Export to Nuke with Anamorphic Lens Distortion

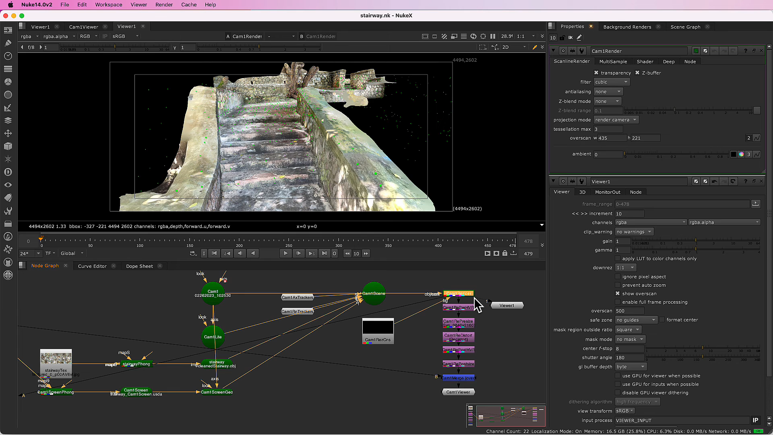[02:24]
There is quite a bit of overscan. SynthEyes has computed the amount required for this scene.
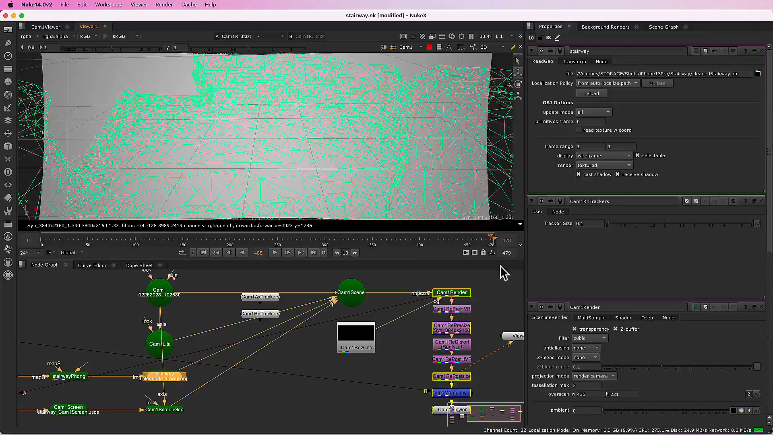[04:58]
As I scrub through the shot, you can see that the incoming image is displayed on a projection screen for faster display in the 3D view. You also have the option to export a plain card that is textured with the undistorted version of the images.